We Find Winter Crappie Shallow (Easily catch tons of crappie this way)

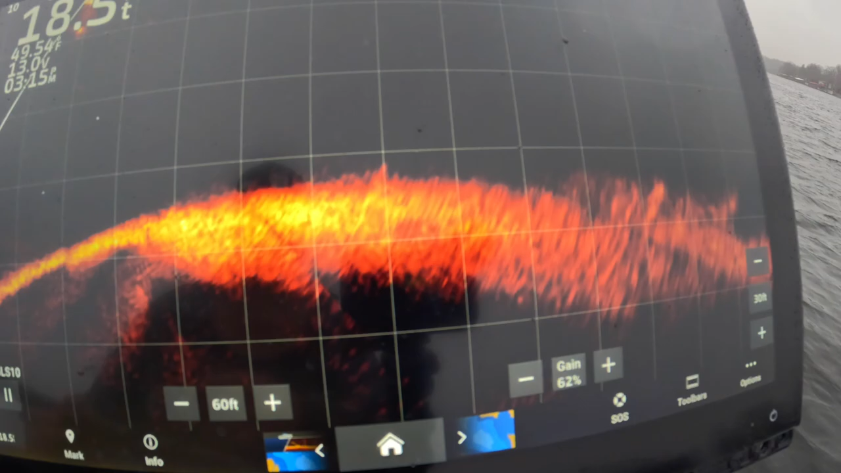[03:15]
look at that oh i think i was just taken already
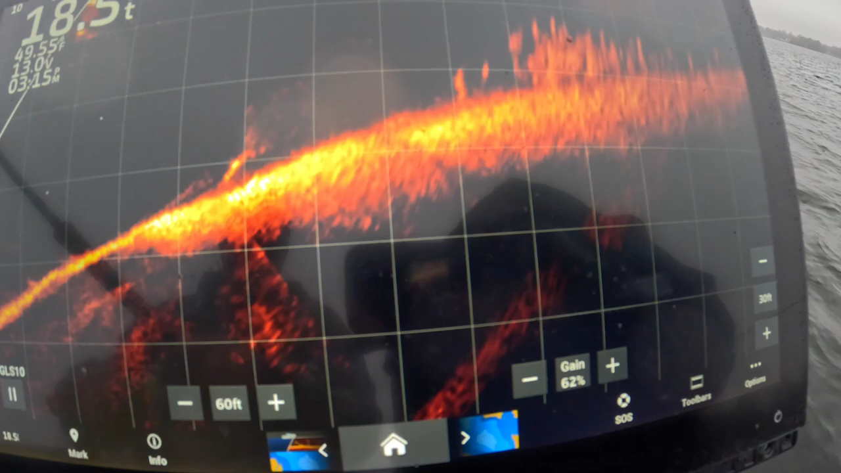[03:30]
there's one oh man that's twice oh wow these guys are aggressive
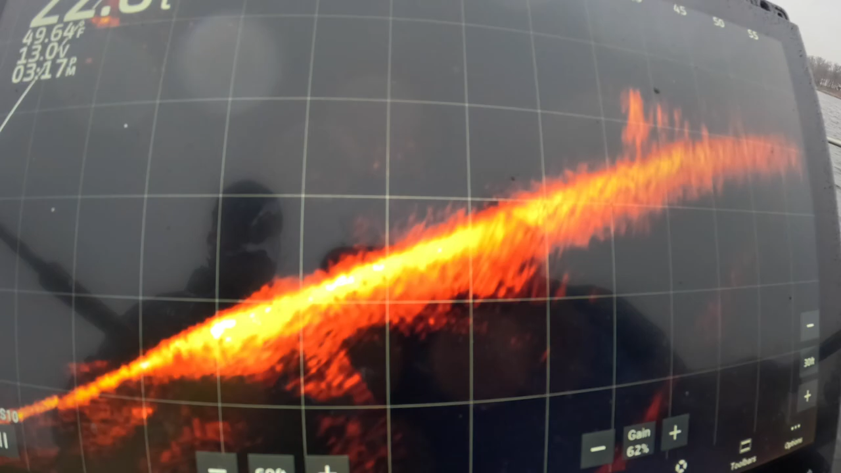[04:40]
look at that i just missed another one come on baby
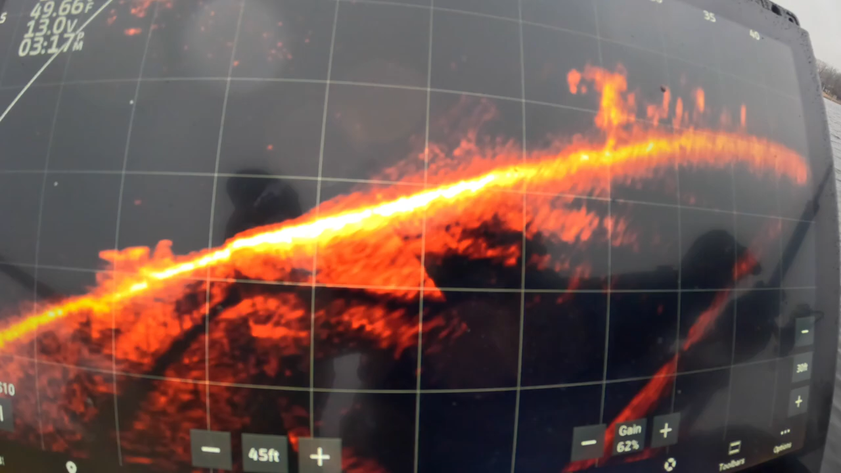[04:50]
On screen: water 49.66°F
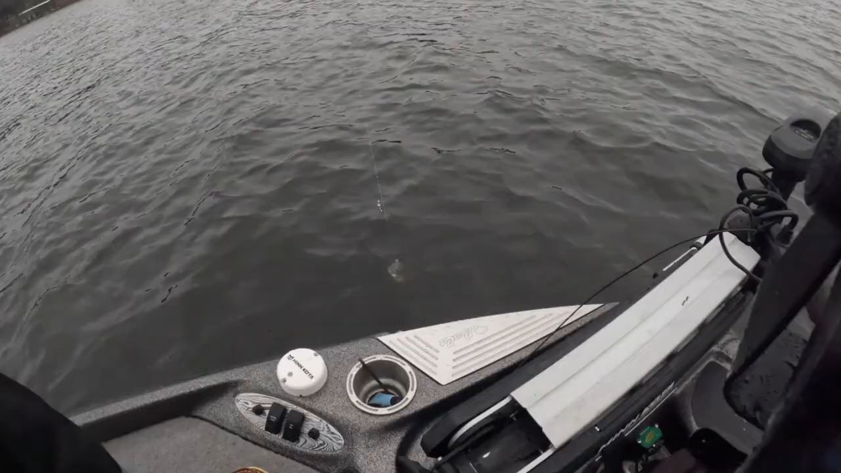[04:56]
oh there we go oh you think you have the trunk yeah look at that up there i think loaded
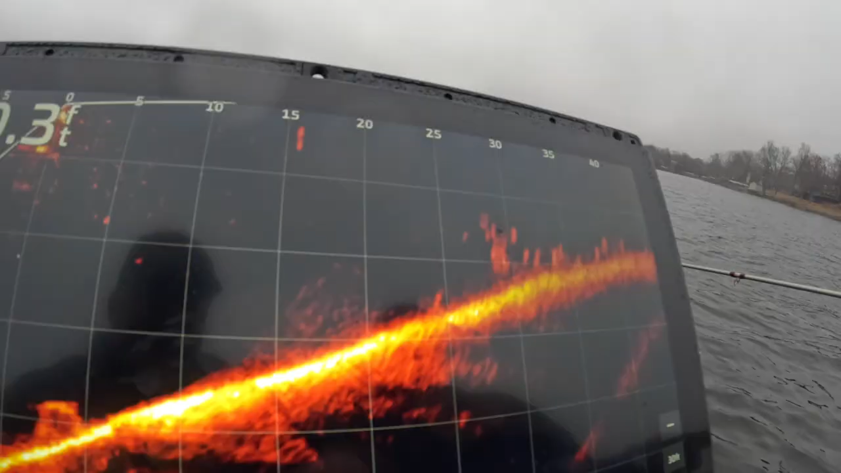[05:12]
all right right there on the top right there at that 30 foot mark